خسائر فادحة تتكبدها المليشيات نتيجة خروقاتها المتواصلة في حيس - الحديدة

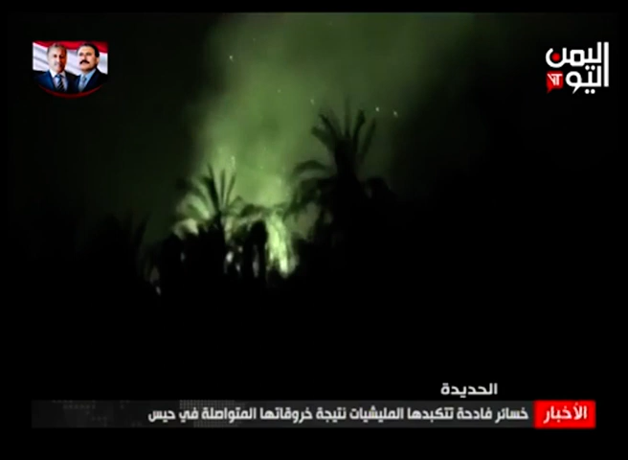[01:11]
وصرعان ما تحول هذا التسلل إلى محرقة للعناصر الحوثية مدفعية القوات المشتركة استهتفت تجمعات وتعزيزات
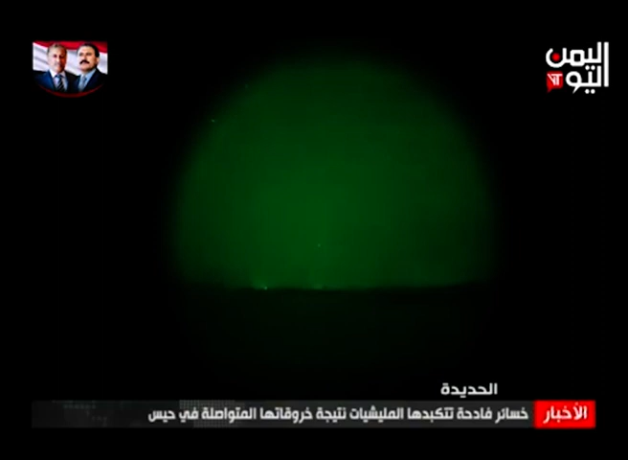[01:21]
لعناصر الميليشيات محققة ضربات موجعة في إحطى النقاط الواقعة قرب منطقة بني الهديش التي اتخذت منها الميليشيات نقطة استقدام لمقاتليها وجعلت منها منطلقا لهجاماتها وخروقاتها أما المتارس التي تستحتثها الميليشيات في الحديدة فقد